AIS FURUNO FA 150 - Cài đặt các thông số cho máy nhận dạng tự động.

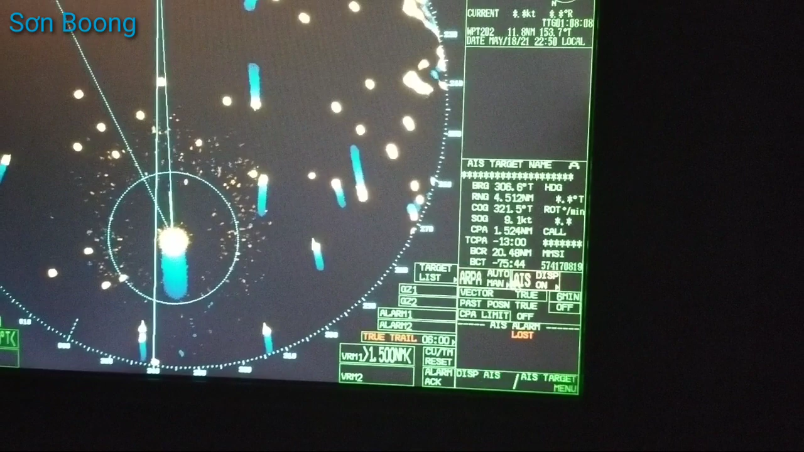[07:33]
2127 Full Uno nhé, Full Uno 2127, thì đây các bạn, đối với radar của mình thì các bạn vào đây phần mục AIS này, đó các bạn bấm chuột phải, các bạn kích chuột phải, nó sẽ hiện lên, nó sẽ hiện lên các thông số này, các bạn vào mục,